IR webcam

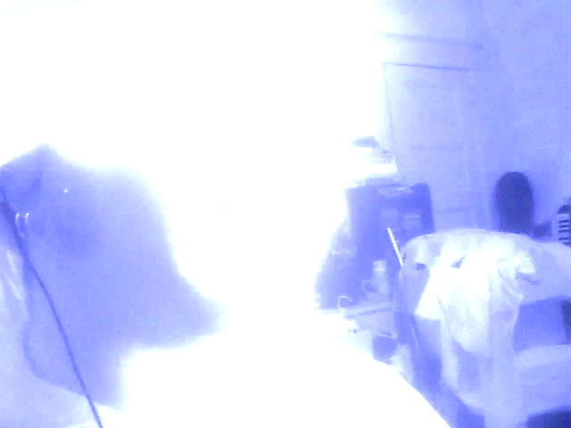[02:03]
I have an infrared light right here. It's really bright. Let me hold it, like, away.
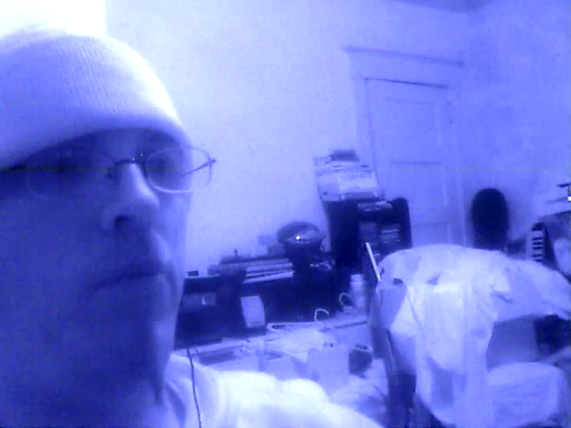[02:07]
But it's just a flashlight, you know. I'll burn out my LCD right there.
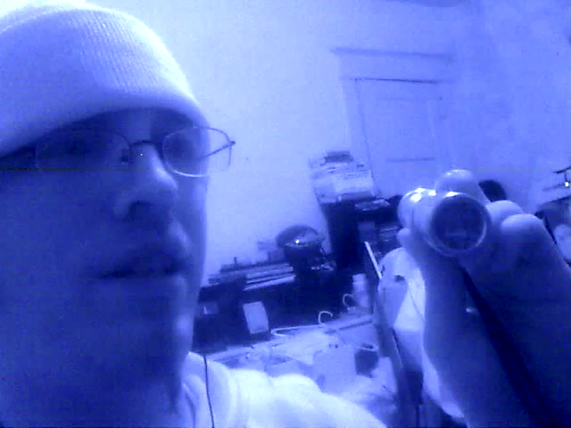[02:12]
Yeah, wow, it went too far. But something really cool you can do with this.
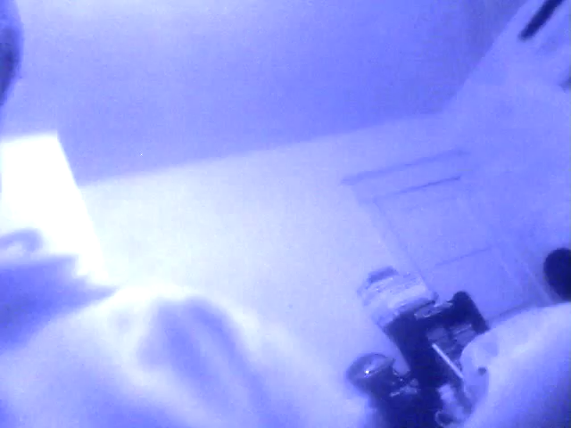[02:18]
Hold on just a second. I'm going to basically take the flashlight, turn it on, since I've only got two hands here.
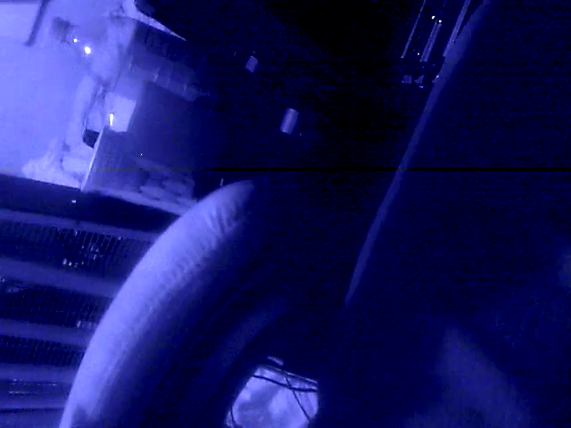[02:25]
Point it up.
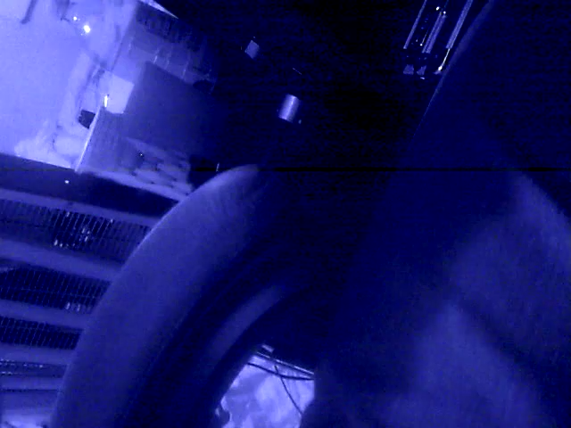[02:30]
I'm going to take with my one hand the camera. And with this hand, I'm going to cover the flashlight. So, there's the flashlight right there. It's on.
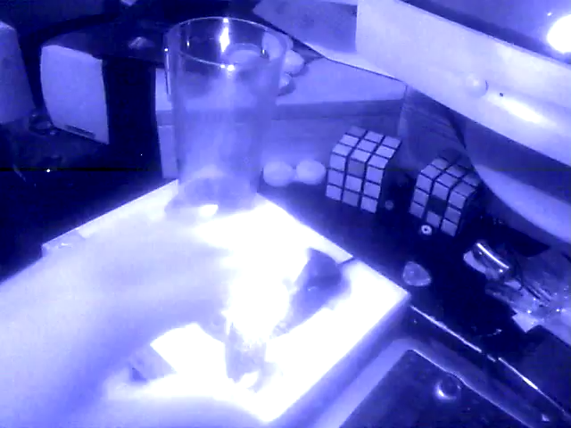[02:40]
Put my hand over it. And if you can see, you can see through my hand pretty well.
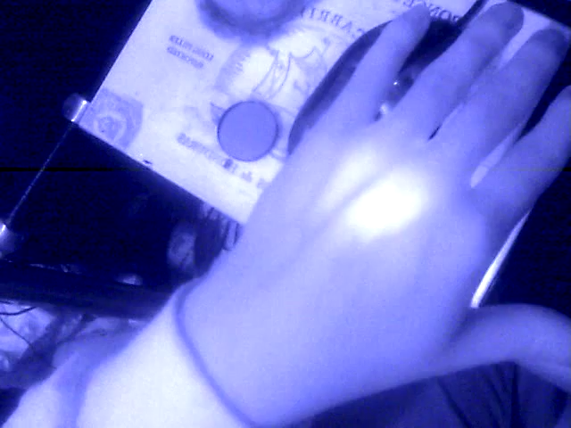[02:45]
Kind of like, you know, flashlights, though.
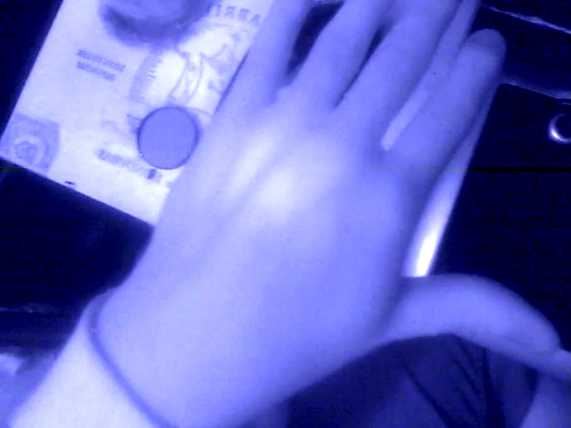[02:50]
But much more definitely.
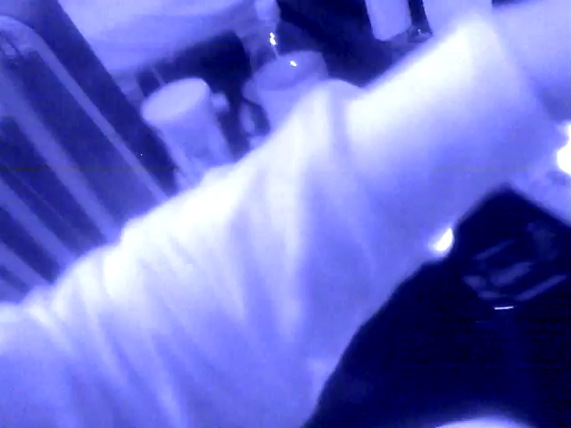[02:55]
Now, I'm going to turn the light off in my room real quick. And I'm going to take the gain up on the exposure just a little bit more.
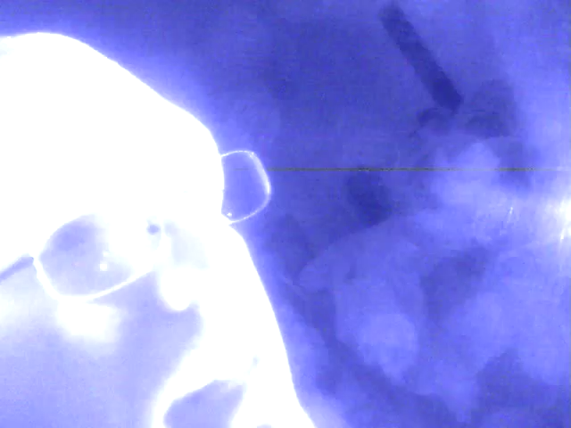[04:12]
That's just, if I turn this off, it's dark. You know, the flashlight's lighting my entire room.
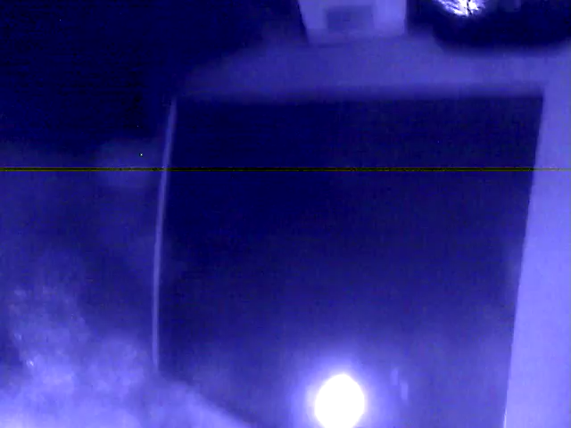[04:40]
And they're not putting out any visible light.
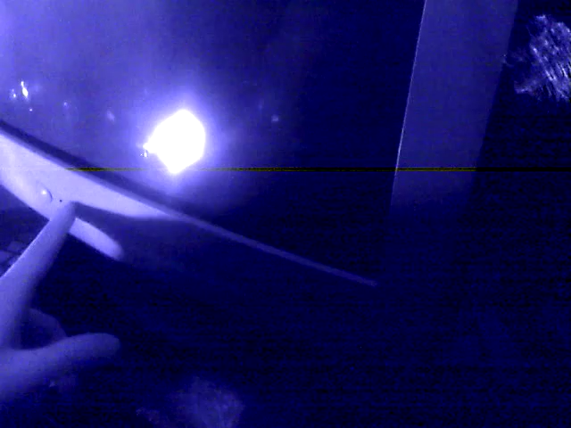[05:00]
It's on right now. It's a bright green. You can't see at all.